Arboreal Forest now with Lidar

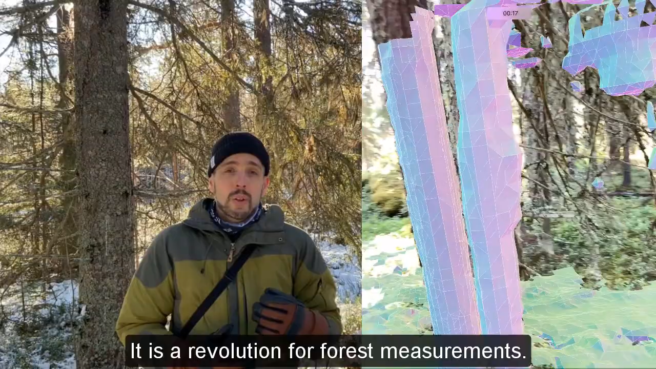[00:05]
I de nya Apple-telefonerna iPhone 12 Pro,
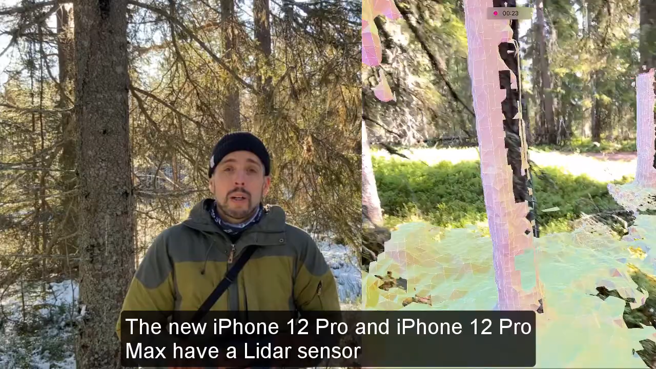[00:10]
iPhone 12 Pro Max så finns det nu en LIDAR-sensor som skickar ut aktiva laserpunkter
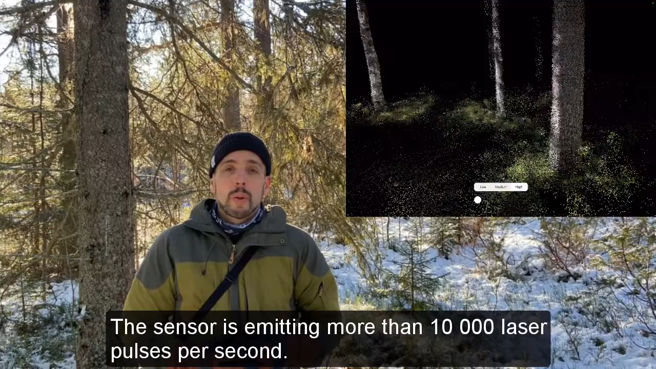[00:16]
över 10 000 gånger per sekund och mäter med hjälp av det omgivningen.